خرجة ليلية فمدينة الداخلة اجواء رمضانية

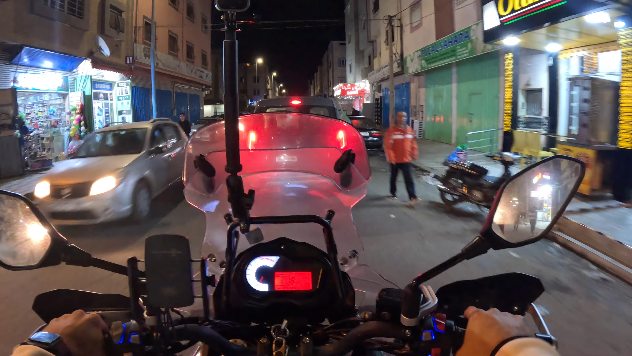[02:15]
زاد الضوء كيزاد المشاكل زاد الحفاري
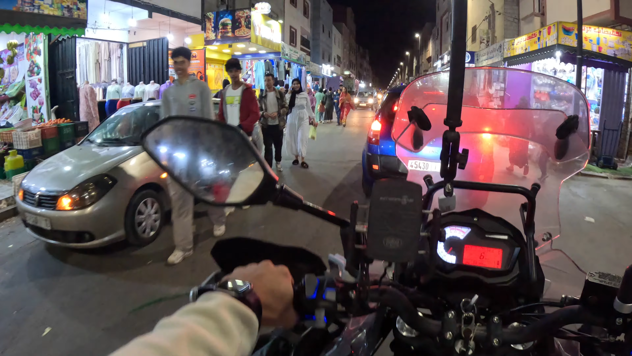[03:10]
تحياتي ايوا هادشي كيف حتسنى هادشي بلا هادي ندوزو من هنا لا ندوزو من هنا شي واحد سد الطريق فوق